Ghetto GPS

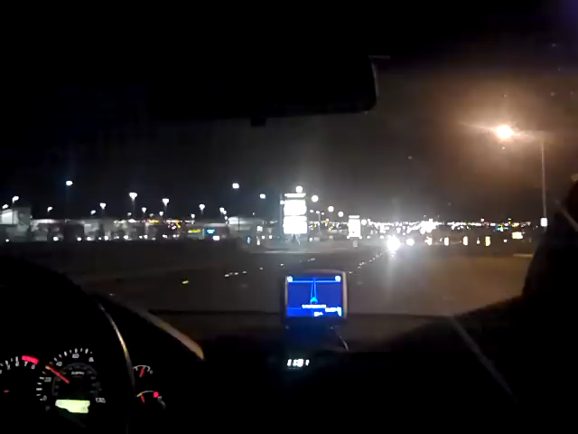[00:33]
What did it say? Rock music? It said rap music. I don't hear nothing. Rap music. Okay. In 400 yards, there is a stop sign. No cop, no stop.
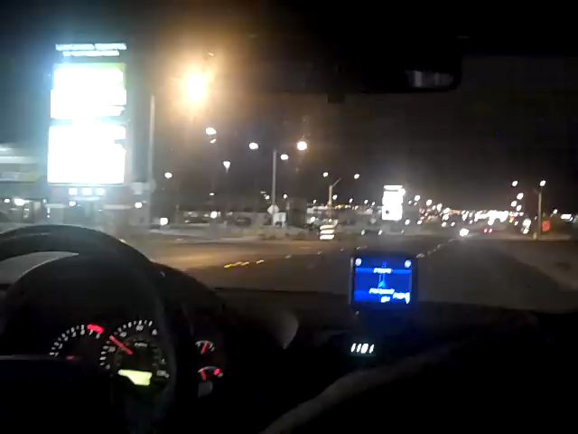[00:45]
Watch out for straggling drug dealers. There's a stop sign. So, don't stop. No cop? Yeah. Yeah, no cop with no stop. Oh, I'm not supposed to stop. Okay, wait, wait, wait. Let's go. In four miles, they're right at the liquor store. I don't see liquor store. Is this thing leading us in the right direction?